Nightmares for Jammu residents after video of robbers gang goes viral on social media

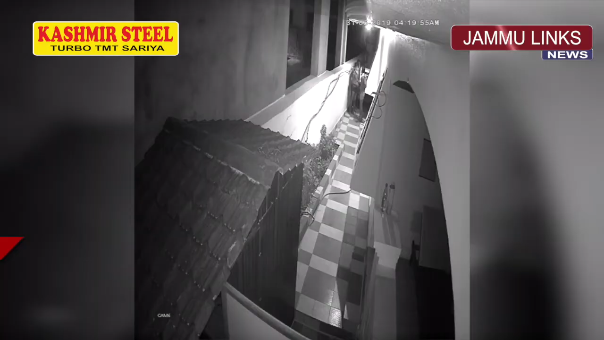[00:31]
A CCTV footage showing a gang of burglars entering a house reportedly in Pallora area here on city outskirts is creating a buzz on the social media from Saturday. The robbers in the video were 4 to 5 in number, naked but in undies with covered faces.